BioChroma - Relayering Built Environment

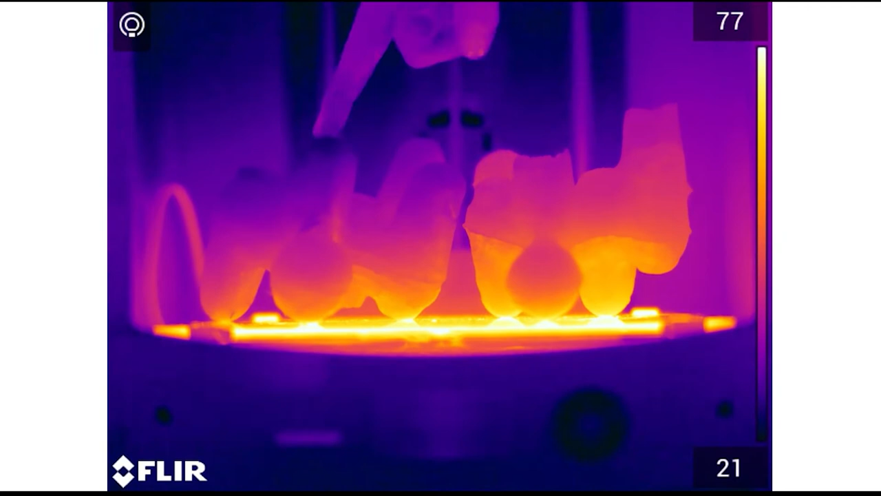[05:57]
A thermal study confirmed solid bricks showed more thermal lag than hollow bricks.